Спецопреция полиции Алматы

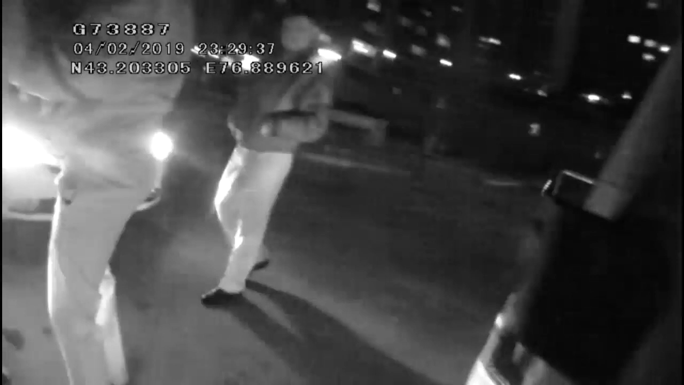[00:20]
И когда машину хотели досматривать, водитель со стороны пассажирской сиденья,
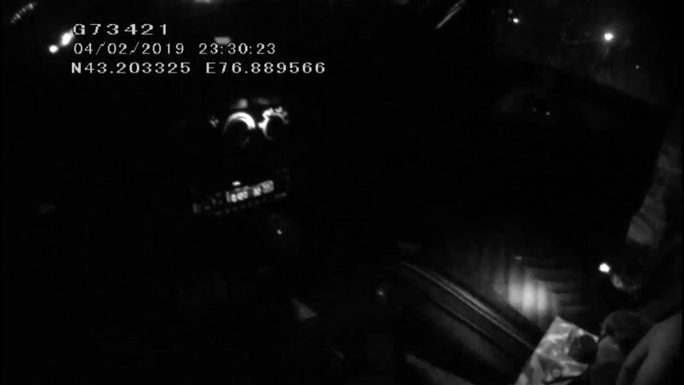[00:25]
под сиденьем, там взял черную барсетку и побежал в сторону речки. Когда только хотел задержать, он черную барсетку выкинул в речку.